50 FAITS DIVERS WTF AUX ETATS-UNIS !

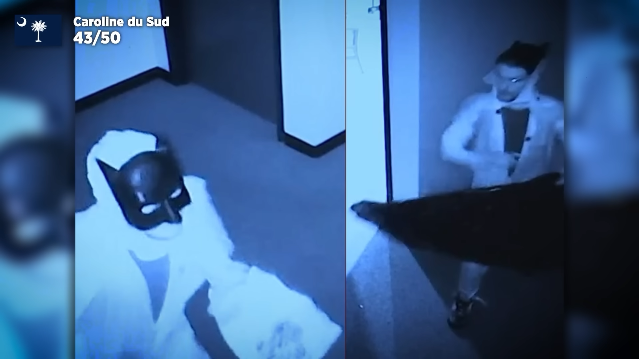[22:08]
Alors évidemment, dans ce cas là, c'est mort. Il est forcément grillé par les caméras de surveillance qui l'ont vu entrer sans son masque.